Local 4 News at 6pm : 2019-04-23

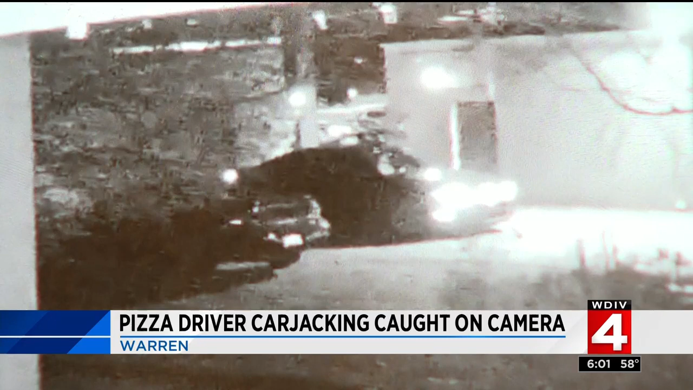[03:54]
At around midnight, the delivery driver was inside of his car out back. A teen girl walks up to him, asking for directions and to use his cell phone. Then, a teenage boy comes up to him, reaches into his hoodie pocket, and pulls out a gun, demanding the car. The driver gets out and goes into the store. The teens hit the building and almost hit another while speeding away. I'm kind of lost for words. But it wasn't the teen's first attempt. They tried to carjack a family a couple of blocks away.